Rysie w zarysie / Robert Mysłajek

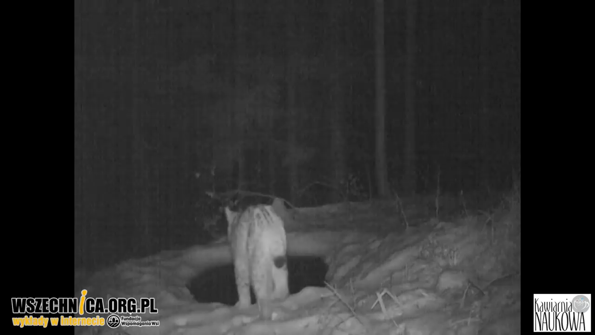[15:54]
Tutaj chcę Państwu pokazać, jak wygląda ciekawskość w wydaniu młodego rysia. To jest ryś, który po raz pierwszy w swoim życiu widzi zamarzniętą kałużę. To jest młody ryś, idzie z matką, matka jest tam z boku. On po raz pierwszy zobaczył coś takiego dziwnego.